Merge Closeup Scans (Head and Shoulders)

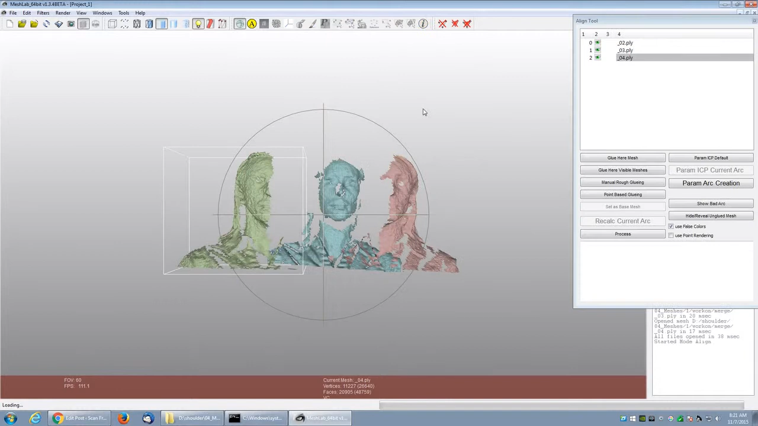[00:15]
This way, if there are alignment issues,
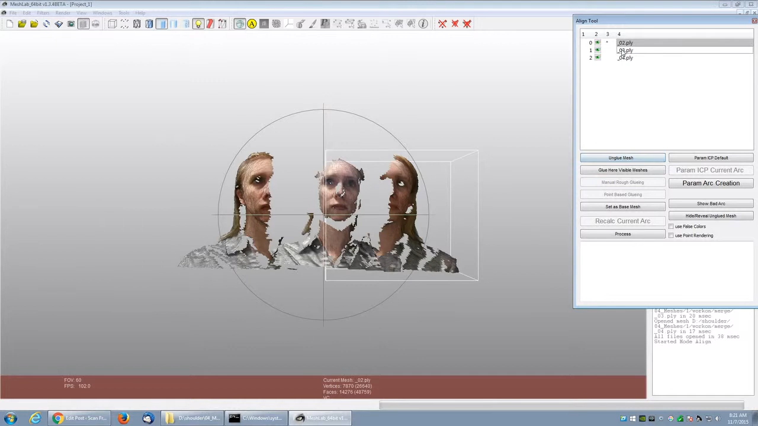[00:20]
they will show up in the less important areas of the 3D model. Here we will be merging the front scans together first, and then separately merging the back. Doing the standard alignment process, I pick the noses,
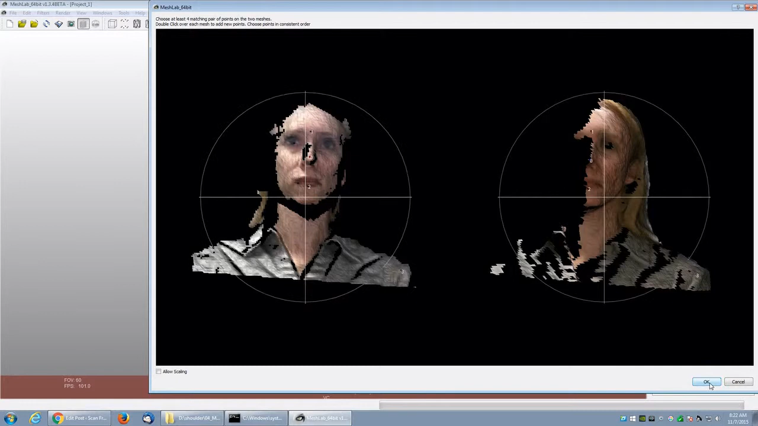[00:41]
between the eyes, under the chin, and either on the cheek or in this case a shoulder.
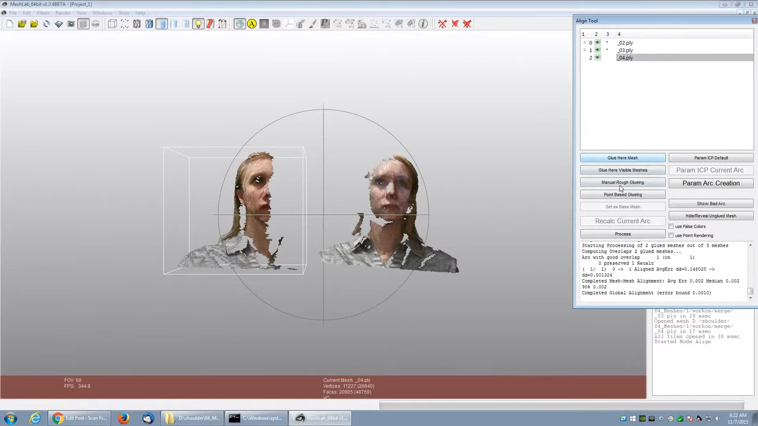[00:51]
As the further the points are that you use to align, usually gives a better alignment. Now, after each alignment, I click on the process button a couple times
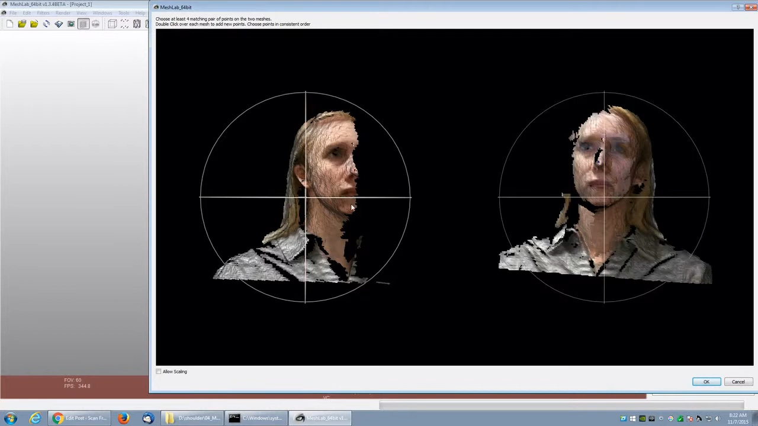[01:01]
to make sure the fine-tune alignment is working. That the alignment is good enough for fine-tuning to do auto-alignment afterwards.
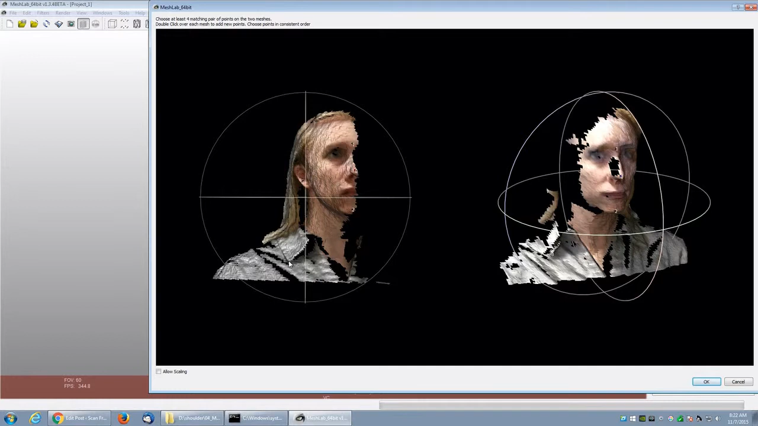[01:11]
So here I keep clicking the process button a bunch of times.
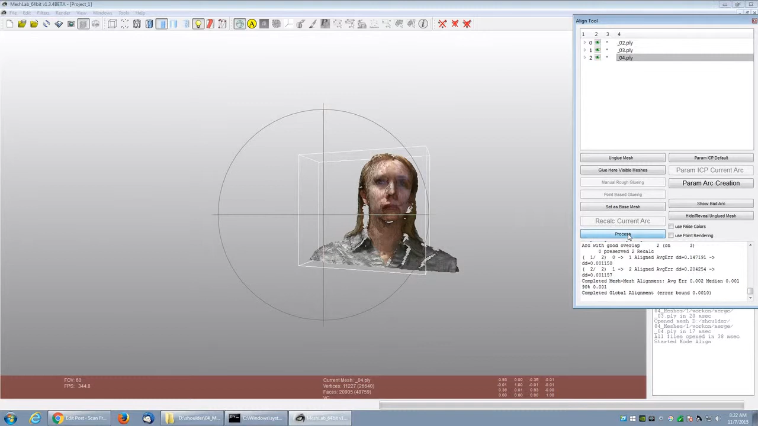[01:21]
And I'm just waiting to see when the model starts to shift back and forth.
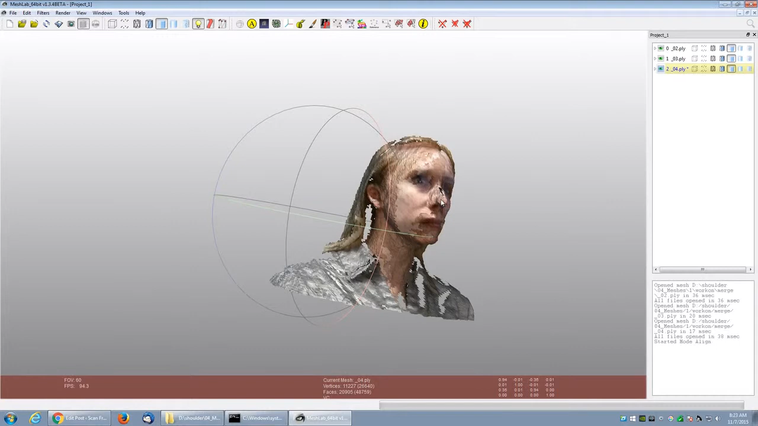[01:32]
First making sure it's moving, and then seeing that it is kind of settling into position.
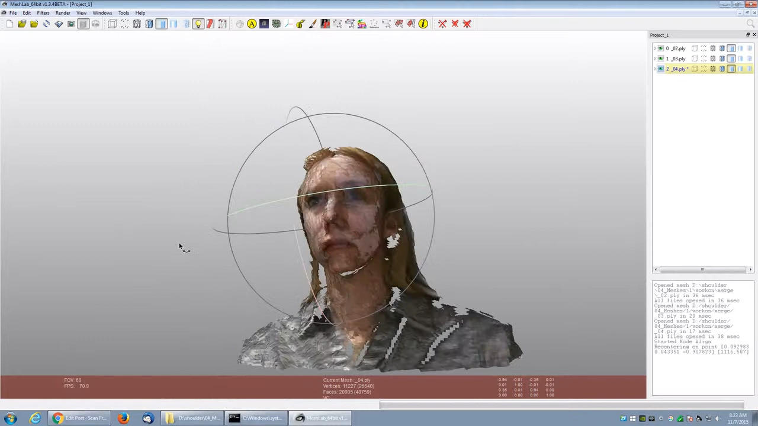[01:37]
Now I'm inspecting the model to make sure there are no double noses, that it looks like a normal face.
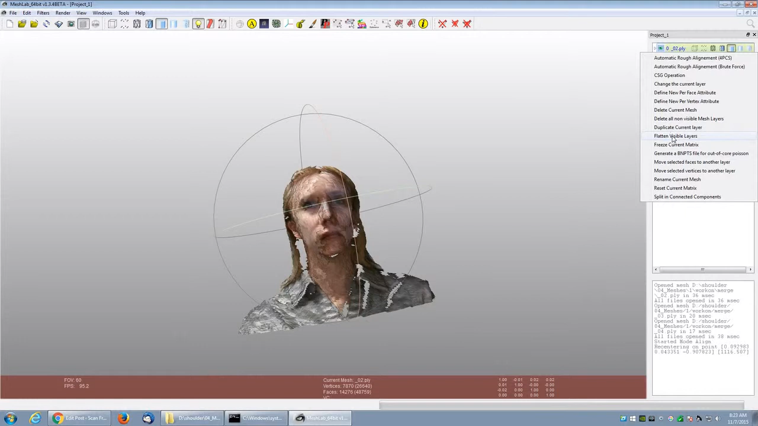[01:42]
I right-click, and I choose flat visible layers to merge them all together.
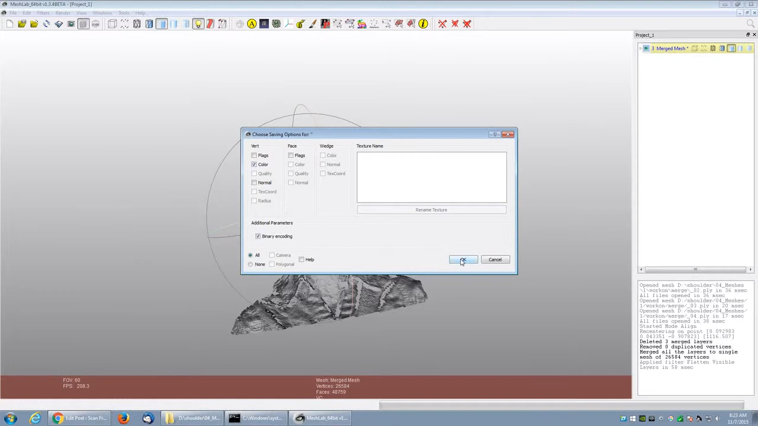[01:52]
And now I'm saving it. Now it does still have color, but when you flatten or merge the scans together, it turns off the rendering of color.
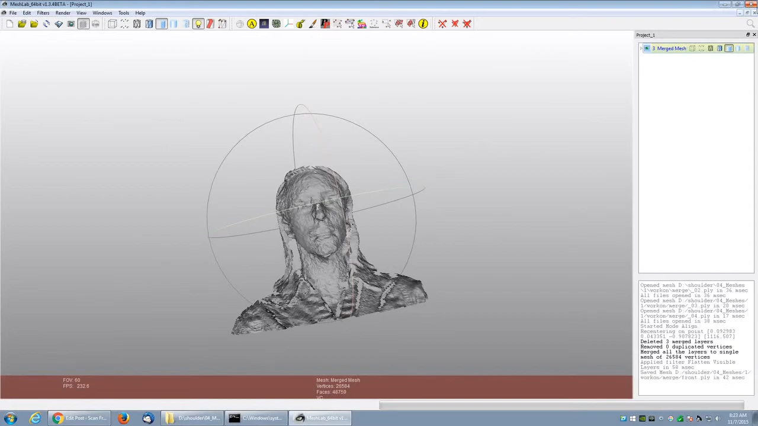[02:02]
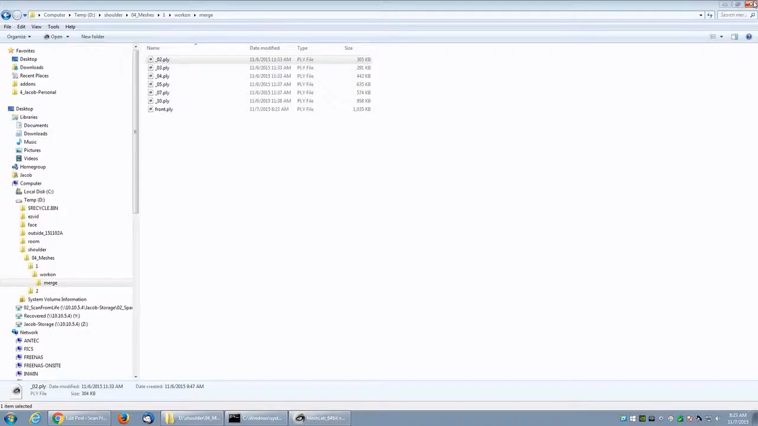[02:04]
And instead of dealing with turning all that stuff back on,
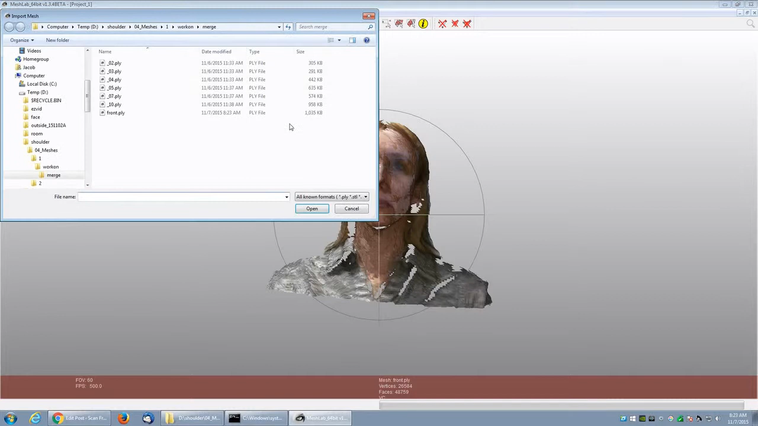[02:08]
I like to just close the file and reopen it. Now I'm adding on the back images. I choose the alignment tool. I click on the front one, and I glue the mesh here, and then I click set as base mesh.
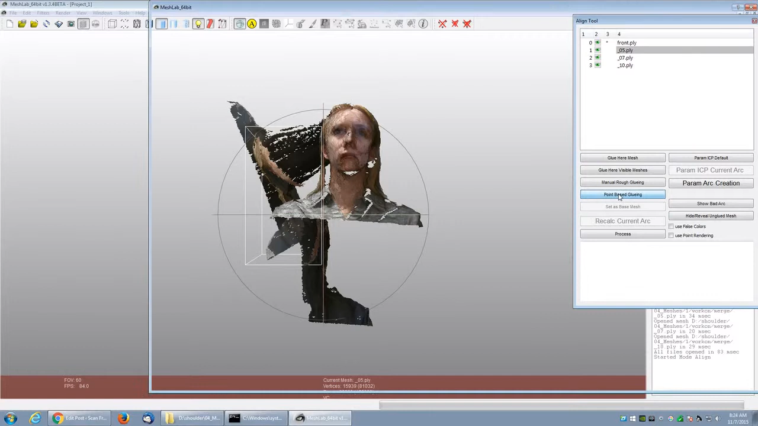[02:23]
And now I am aligning behind the eyes, right behind the ear, and on the shoulder.
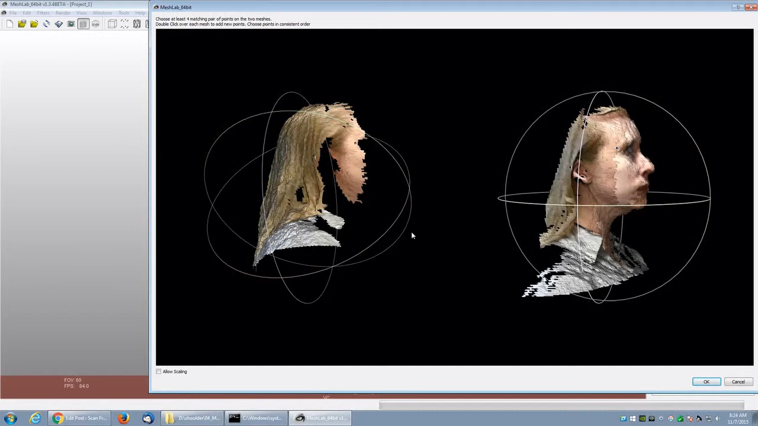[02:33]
And another point. If you see points that are easy to align, pick them. And here I'm clicking process to see if it's moving back and forth. It is, and it's kind of settled into place.
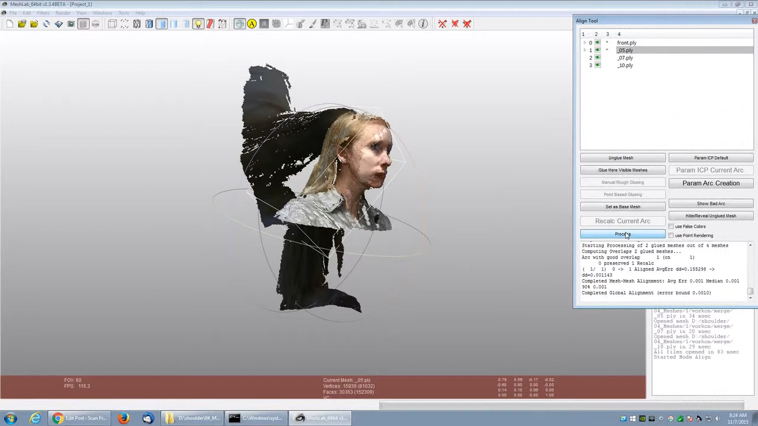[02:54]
So that one is done. That was a pretty standard, easy alignment to do. Here, the right image. It's not as easy to see the points on this one. I'm going to do behind the eyes. And I figure because I'm unsure about the points,
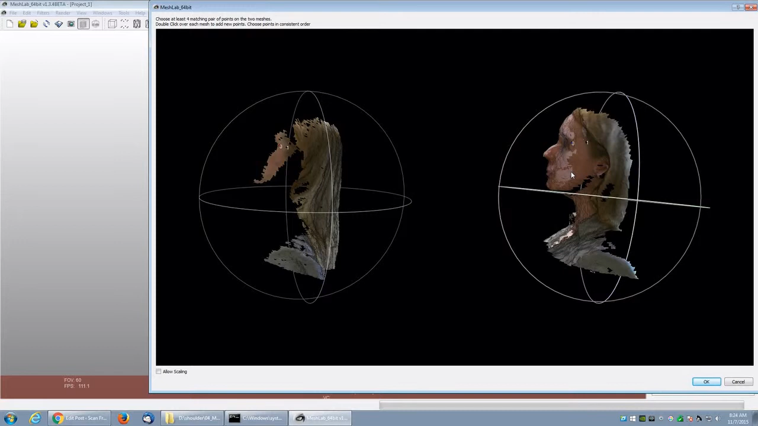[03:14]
I'm going to add two behind the eyes. And one on the shoulder, and another one on the shoulder. And we'll see how this turns out. Go to inspect it.
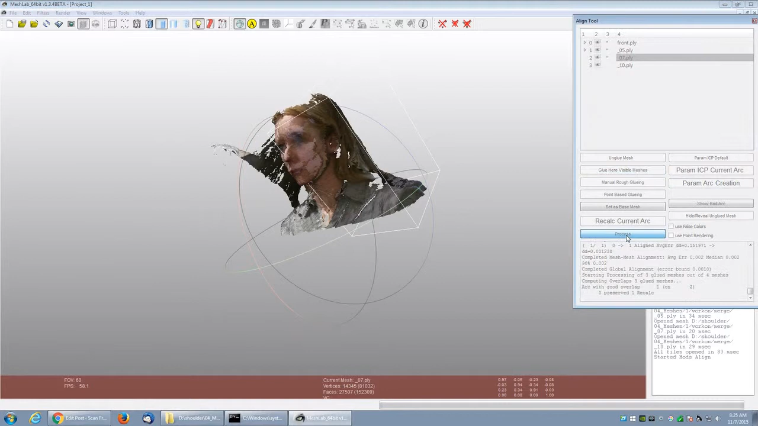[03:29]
I hit process. And it's not moving at all when I hit process. And when I inspect it, I can see I have a double shoulder there.
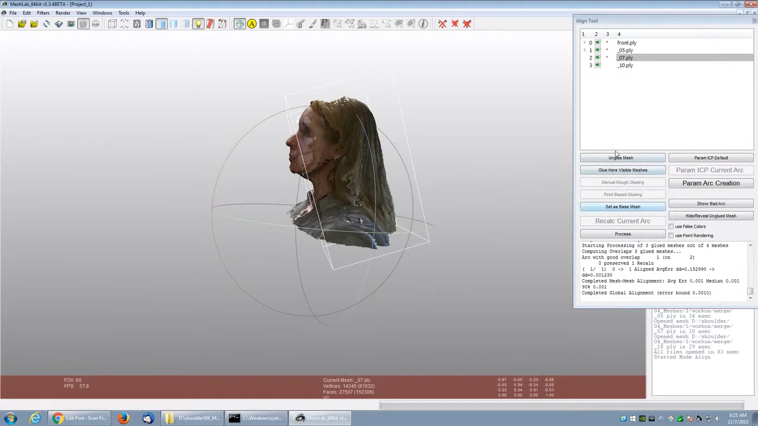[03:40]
Or these images are not lined up enough. So I'm doing the manual rough gluing where you can use just moving. Click and drag the mouse around to turn it.
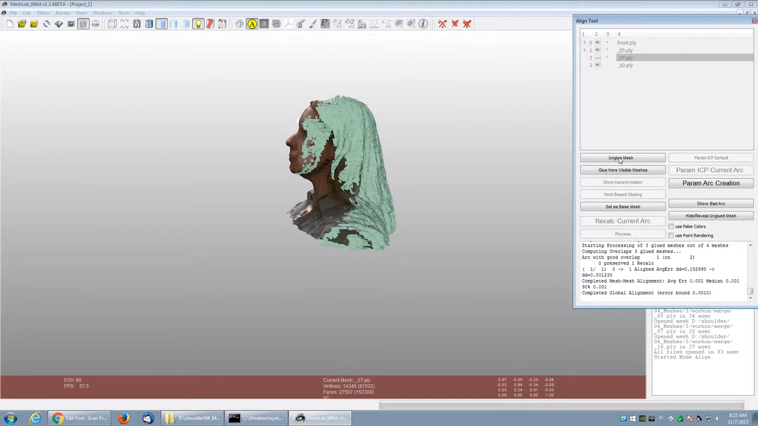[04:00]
Hold shift to move it forward and back. And hold control to shift it around. And using those controls with the mouse, I can try to get the image in place. And once I feel comfortable, I hit store transformation and glue it. And then hit process. But of course, that didn't work in this case. So I'm trying another point-based alignment. Choosing the shoulders. Trying to be more careful to get the correct spots on the shoulders.
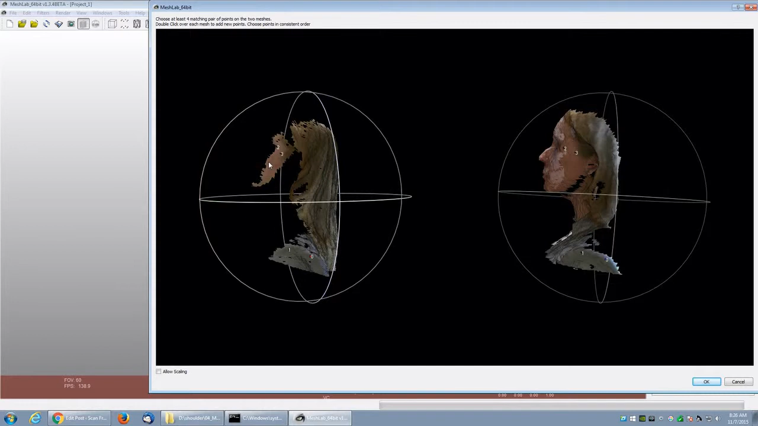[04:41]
Choosing behind the eye. And a better hairline spot that's easier to get. And also I figure another one on the cheek just to make sure it pulls it in. So now I hit process.
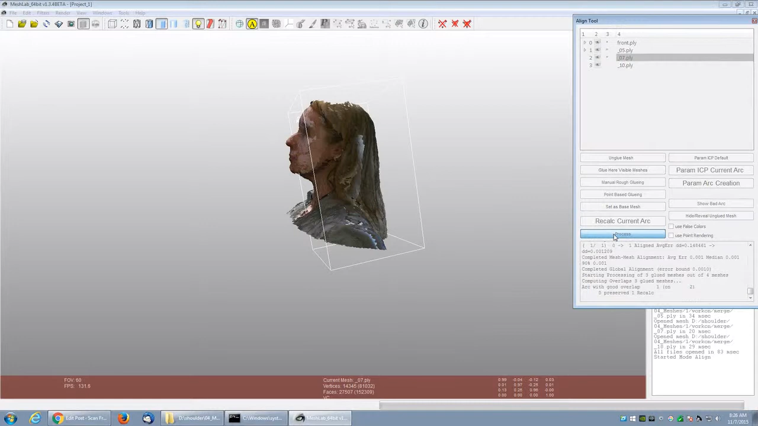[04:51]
Again, it's not quite doing it, but it's so close. So I'm going to try another manual align. I hold control. Alright, it's not in the alignment tool. So I tell it to store position and then click manual align again. So it gets in the tool correctly.
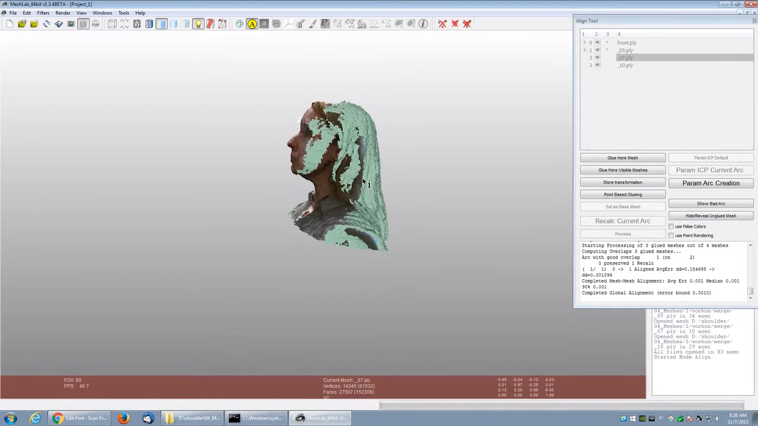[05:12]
So now I'm using control to pan it around. To move it left or right. Or shift to zoom it. Bring it forward or back. And that looks better. So now I'm hitting process and there. Now it's catching. It's actually shifting the image back and forth. And getting it into the correct position. I had to check and uncheck use false colors to have it start using the correct color information there.
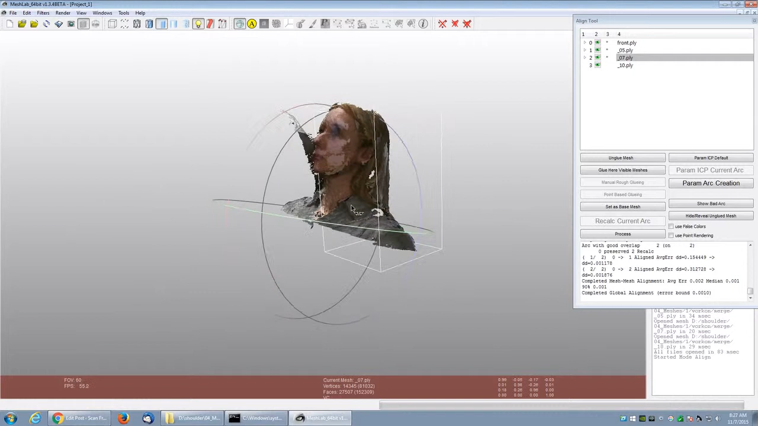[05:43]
I checked. No double shoulders. Everything looks aligned properly on this one. So now let's do the last.